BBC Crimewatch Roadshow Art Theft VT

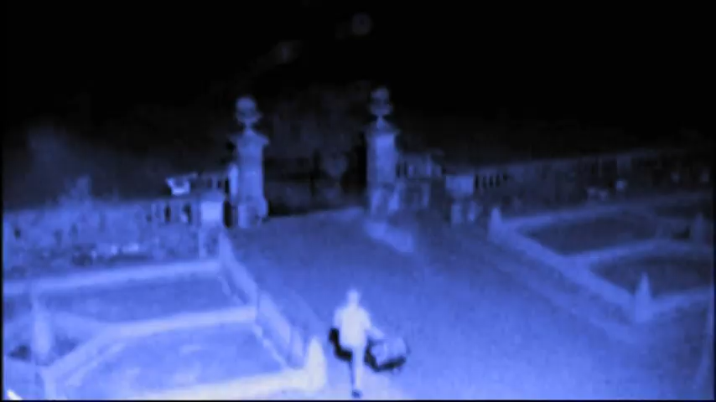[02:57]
The CCTV footage tells us that the burglar is carrying a large bag,